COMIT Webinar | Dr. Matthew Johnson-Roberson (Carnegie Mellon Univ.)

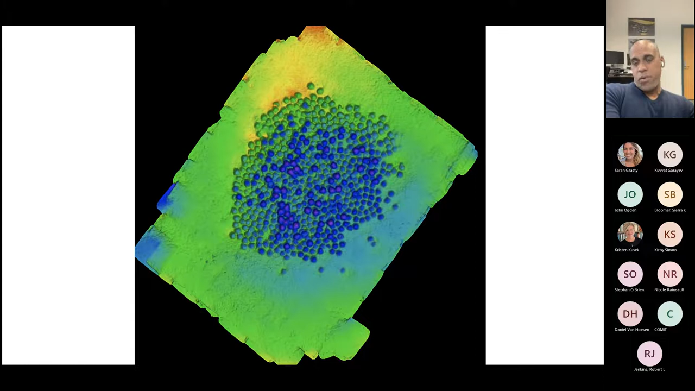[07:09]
that's a 3d relief map of that same data and then you can kind of zoom all the way in and see the level of fine detail we're able to gather on those kind of amphoras and so you can see actually
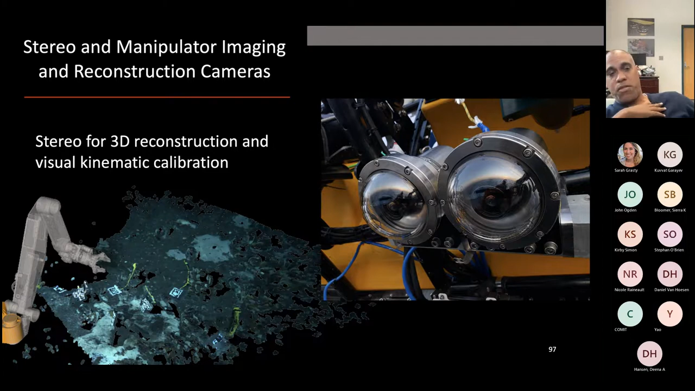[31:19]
3d reconstruction there with the t handles in it uh in the kind of center right the fisheye camera
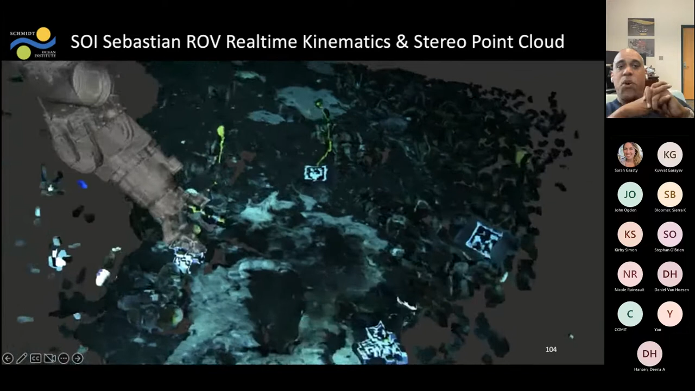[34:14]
the noisy 3d reconstruction we're getting in real time from the vehicle when deployed so
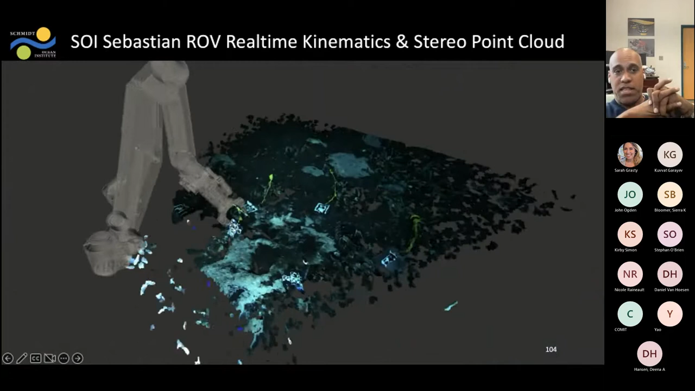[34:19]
that's the 3d reconstruction and you can see the arm moving around in that environment and again you can notice the noise as you get to the kind of extreme of the scene but really the real key here is to note that like you know this can be done now in real time right like you can do real-time 3d reconstruction from stereo cameras you can do the real-time uh kinematic estimation of where
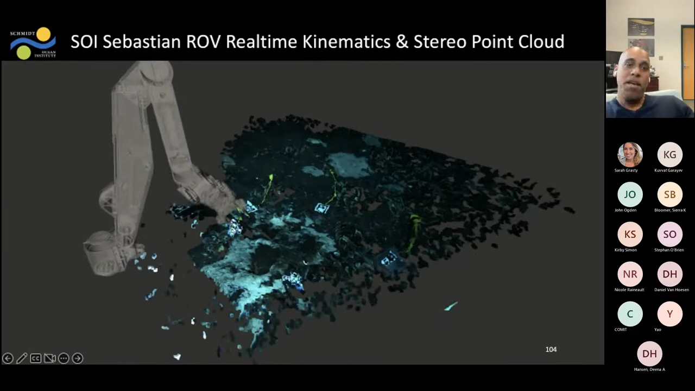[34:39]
an arm is and you can get to the point where you know um doing this uh underwater intervention or manipulation is really something that is possible okay so that's just the 3d reconstruction part so let's put all this together you can see the vehicle over there you can see the uh